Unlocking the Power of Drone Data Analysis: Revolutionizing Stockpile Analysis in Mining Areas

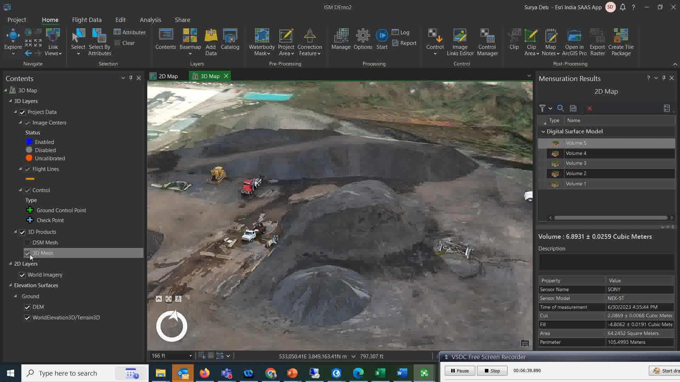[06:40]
Okay, 2d products I showed you that is the ortho mosaic we generated in the mining area. And this is the 3d mesh we generated. So if you see here, so exactly the 3d of that particular locations, you can see. And now if you want to calculate the volume of this stockpiles, okay, suppose this stockpiles, I want to calculate.
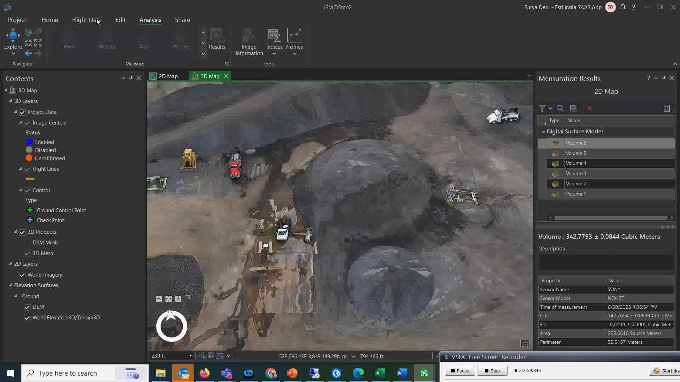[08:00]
And if you want to open this in ArcGIS Pro, okay, so you can simply click on this pro open this project in the Pro, you simply click on this.
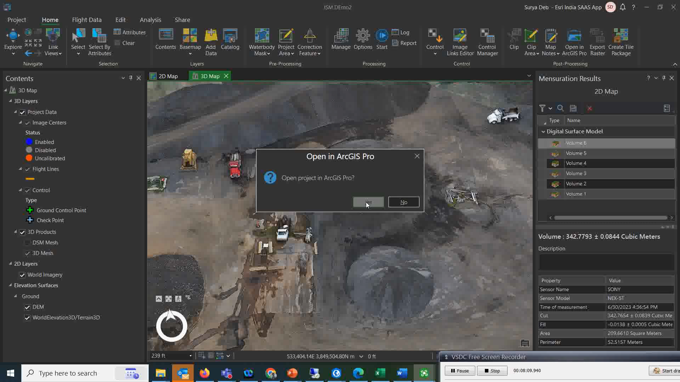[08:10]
So it will take few seconds, okay, and your map will going to open in ArcGIS Pro.
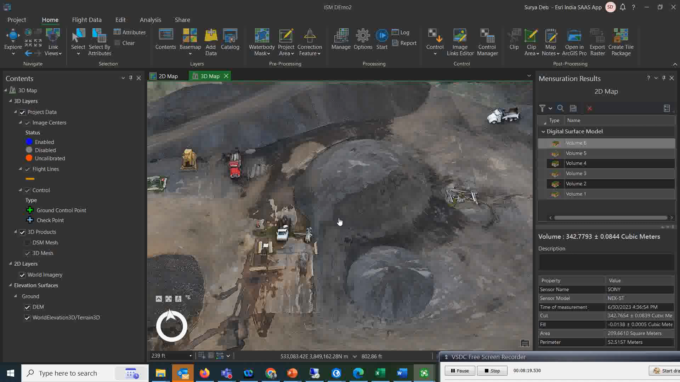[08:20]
And there also you can do a lot of things over that image like if you want to calculate the shaded relief, or the contours or the slope maps analysis.
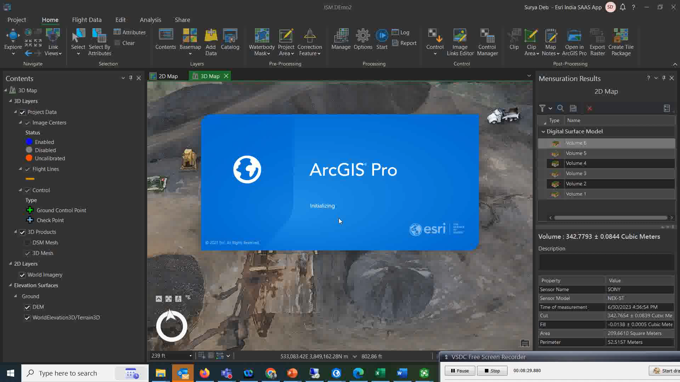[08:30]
So all those things you can do it there also. So let's see. And as you seen, okay, so this is the map which is open here directly.
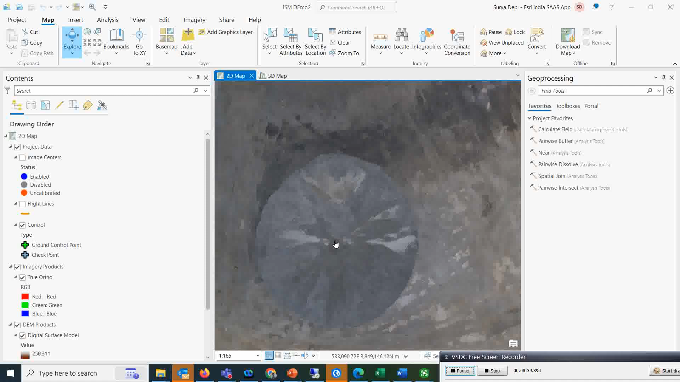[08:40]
Okay, so this is your true orthophoto. And if you want to see the digital surface model, that also you can see it.
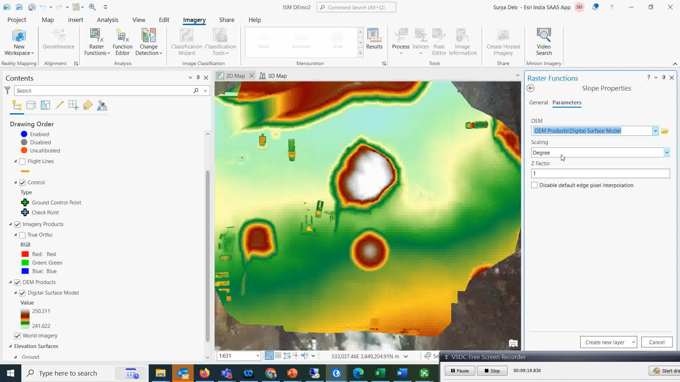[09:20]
So simply I will type the slope. So if you want to calculate the slope, so click the slope, okay, give the input of your digital surface product, okay, and then simply click on the create a new layer. So once you create a new layer, you see within a second, you can get the slope map of that particular area. Similarly, you can create the shaded relief also. Shaded, okay, so shaded relief is a very good so that in the 2D, this only you can understand the that the stockpile in much more better way. Okay, so here also you need to give input of your digital surface model. Okay, and then just simply click on the created layer.
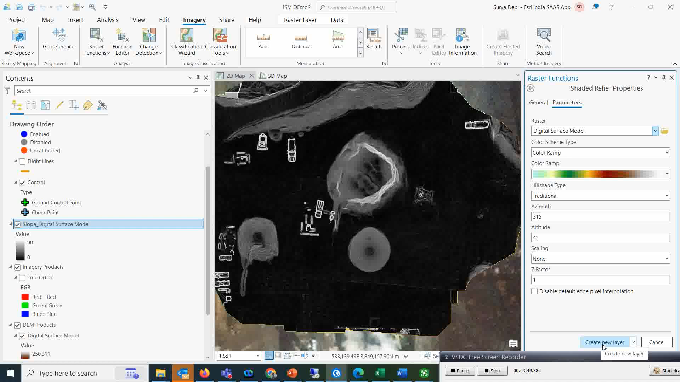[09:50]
And see how nicely in this only in this only, you can able to see that stockpile in a very nice way.
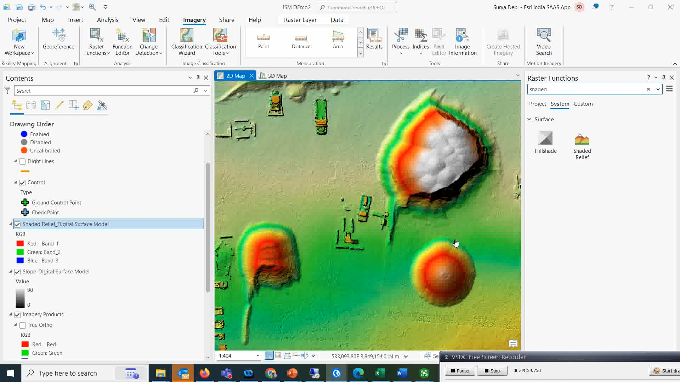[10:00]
And you see, this is the 3D mesh means 3D maps, whatever you created there.